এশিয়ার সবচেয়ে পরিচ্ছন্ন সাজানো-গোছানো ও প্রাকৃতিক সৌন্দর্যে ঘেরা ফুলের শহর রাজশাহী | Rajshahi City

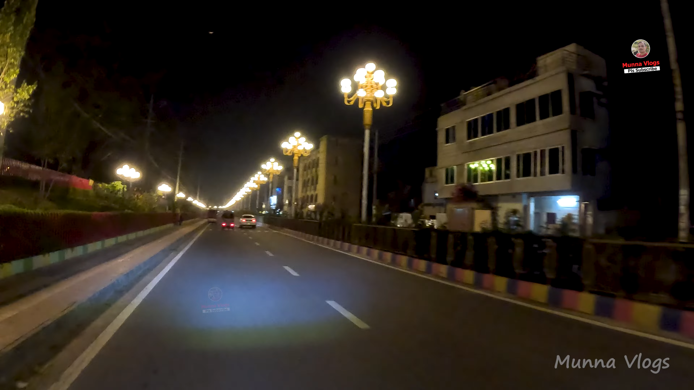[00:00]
আসসালামু আলাইকুম ভিউয়ার্স, রাজশাহী শহর আপনারা সবাই জানেন
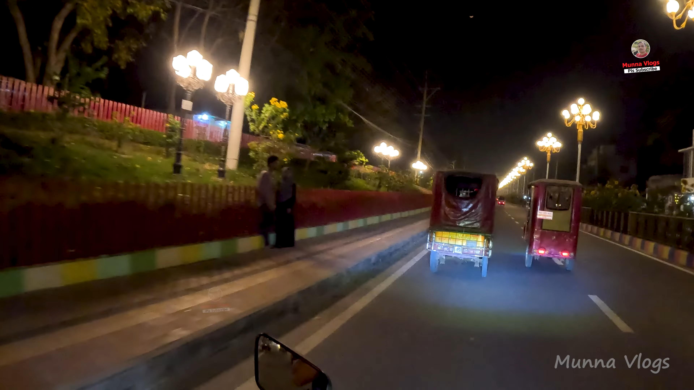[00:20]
রাজশাহী বাংলাদেশের মধ্যে সবচেয়ে ক্লিন এবং গ্রিন সিটি হিসেবে অলরেডি পরিচিত হয়ে গেছে। রিসেন্ট যেটা প্রচারিত হয়েছে সেটা হলো এশিয়ার ভিতরে রাজশাহী শহর
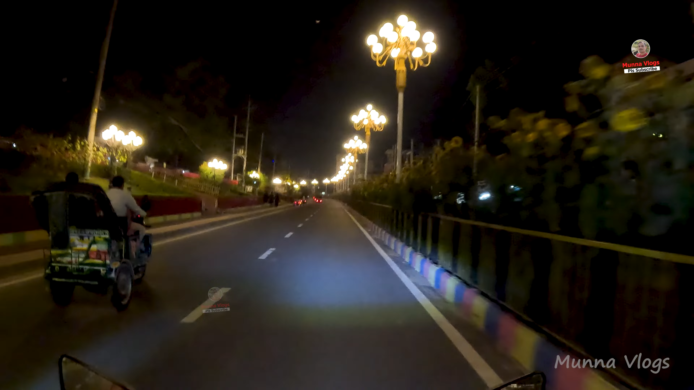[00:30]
এক নম্বর পজিশনে ক্লিন গ্রিন সিটি হিসাবে স্থান পেয়েছে। তো আপনারা দেখতে পাচ্ছেন রাজশাহী শহর কতটা সুন্দর, আলোকিত এক শহর, ক্লিন একটা শহর।
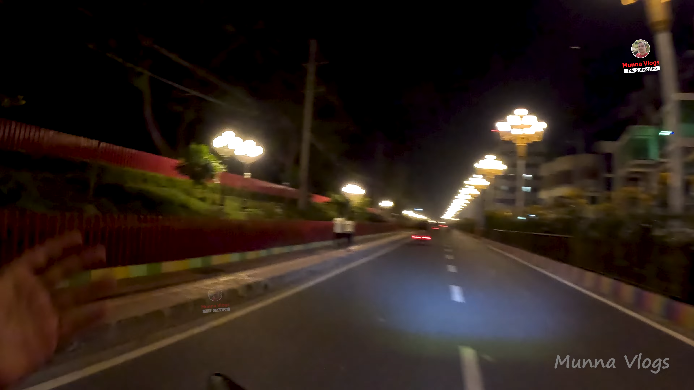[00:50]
আমি যদি একটু সাইডগুলো দেখাই, আপনারা দেখতে পাবেন কোনো জায়গায় ময়লা নোংরা কোনো কিছু কিন্তু পড়ে নাই, রাস্তা একেবারে পরিষ্কার। এই লাইটগুলো হচ্ছে রাজমুকুট লাইট।
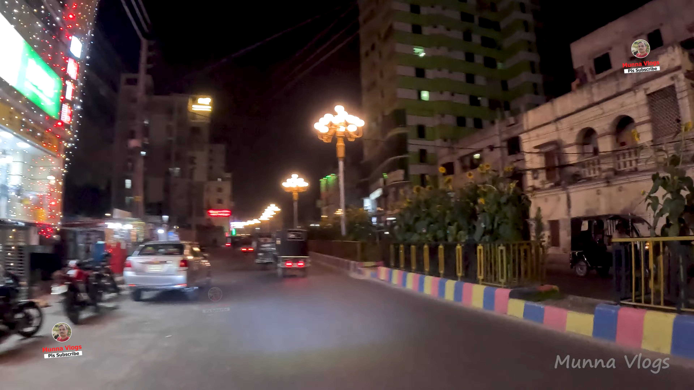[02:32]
আপনারা এসে ঘুরে যাবেন, আমার বিশ্বাস আপনাদের ভালো লাগবে।
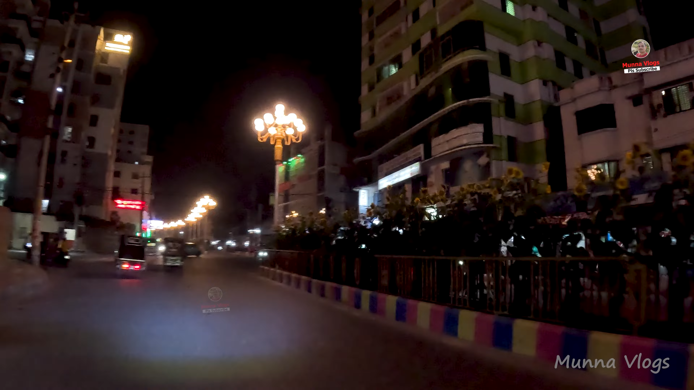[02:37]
আমি এখন যে রাস্তাটা আছি এটা হলো সাহেব বাজারের রাস্তা, তালাইমারি থেকে সাহেব বাজারে এই রোডটা।
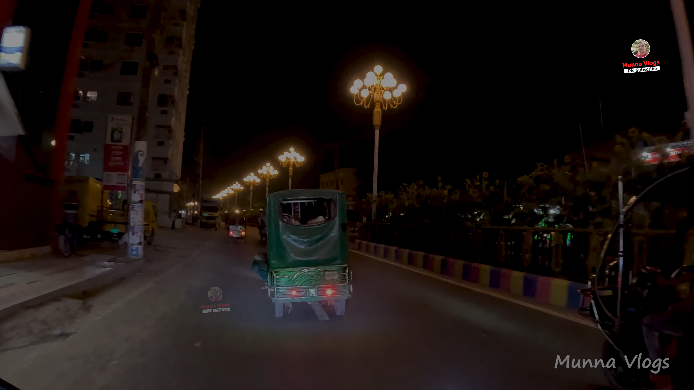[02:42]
তো আমি কয়েকটা রোডে যাব, আপনাদেরকেও সেই সাথে দেখাবো।
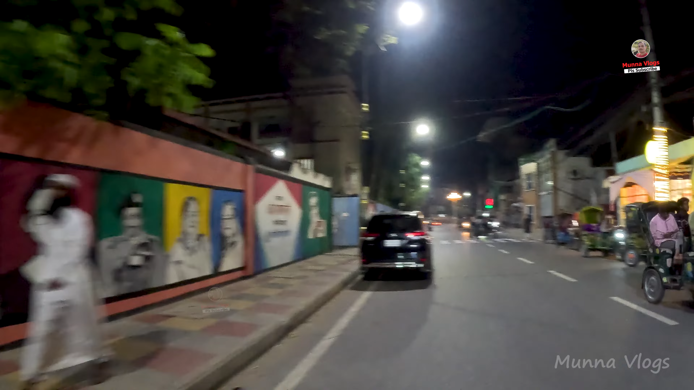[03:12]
ভিতরে সূর্যমুখী ফুল গাছ লাগানো আছে।
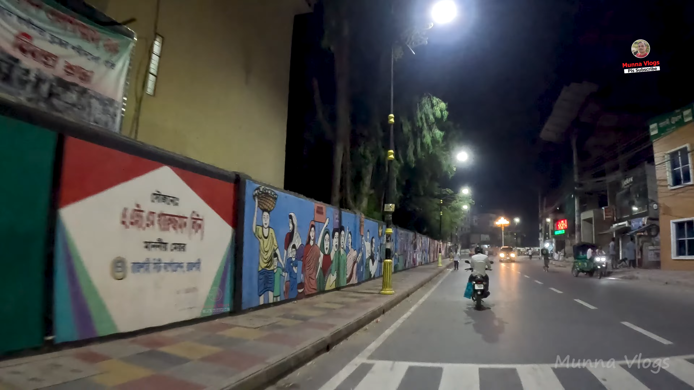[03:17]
আমার এই মোটরসাইকেল রাইড করার সময় আপনারা যদি একটু রাস্তার আশেপাশে খেয়াল করেন কিংবা নিচে,
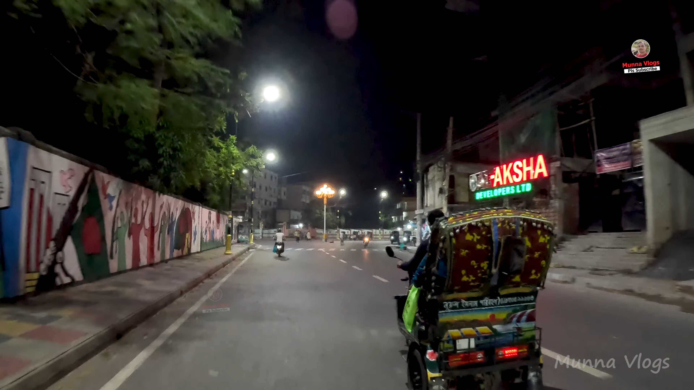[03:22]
আপনারা কিন্তু খেয়াল করতে পারবেন যে আসলে কতটুকু ময়লা আবর্জনা পড়ে আছে, সব জায়গাতেই এরকম পরিষ্কার পরিচ্ছন্ন,
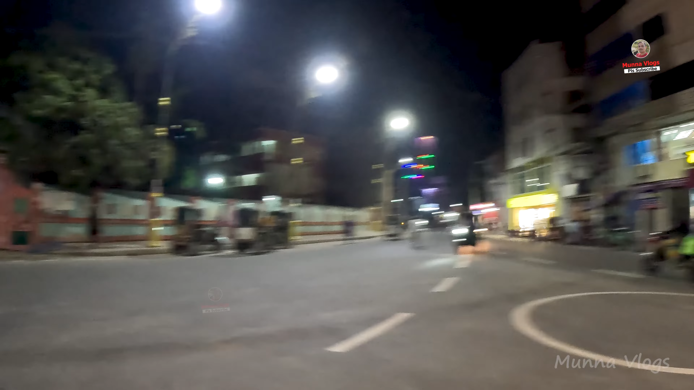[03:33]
কতটা সুন্দর। আর এটা হচ্ছে মহিলা কলেজ, দেখতে পাচ্ছেন কলেজের প্রাচীরে
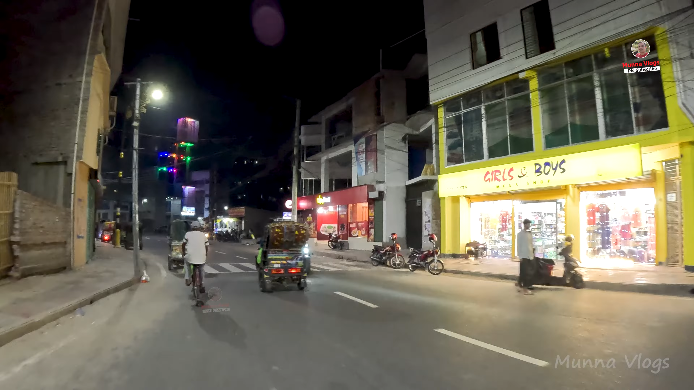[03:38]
কত সুন্দর করে বাংলাদেশের যে পুরাতন স্থাপনাগুলো
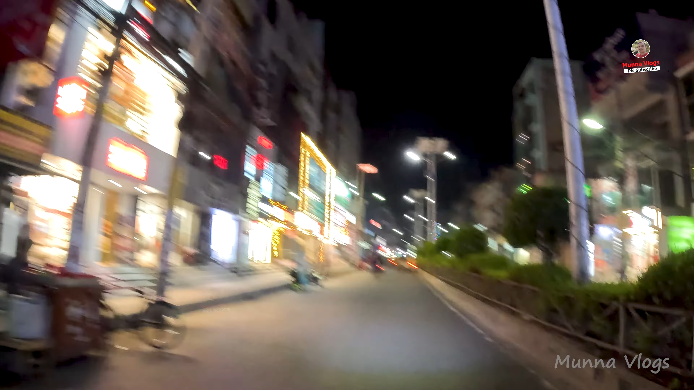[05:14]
তো আমি এখন সাহেব বাজারের রাস্তাতে যাচ্ছি এবং আপনাদেরকে দেখাচ্ছি।
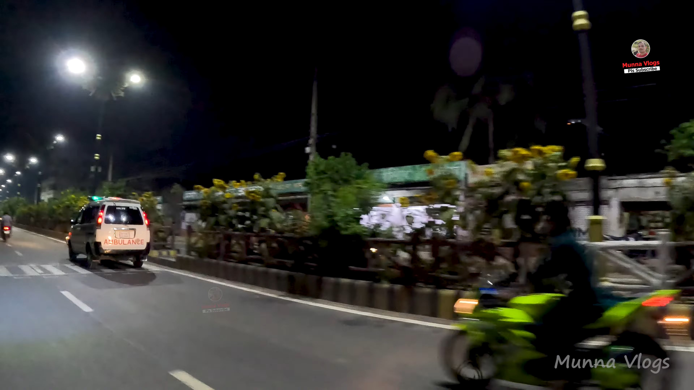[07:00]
এই যে রোডটা দেখতে পাচ্ছেন এইটা কিন্তু যে লাইটগুলো দেখা যাচ্ছে এই লাইটগুলোর
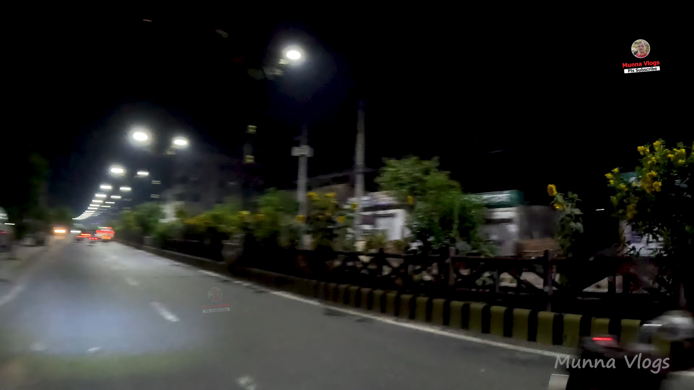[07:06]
ডিজাইনগুলো হচ্ছে প্রজাপতির মতন। দিনের বেলায় দেখলে বোঝা যায় মানে লাইটের স্টাইলটা হলো প্রজাপতির মতন।
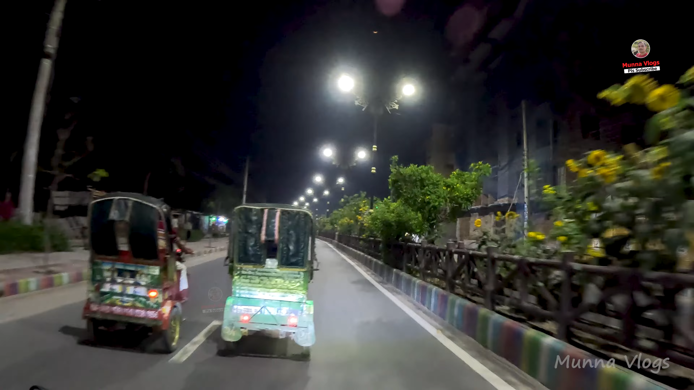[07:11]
এবং রাস্তাঘাটের রাস্তার দুপাশে কিন্তু খুবই পরিষ্কার পরিচ্ছন্ন,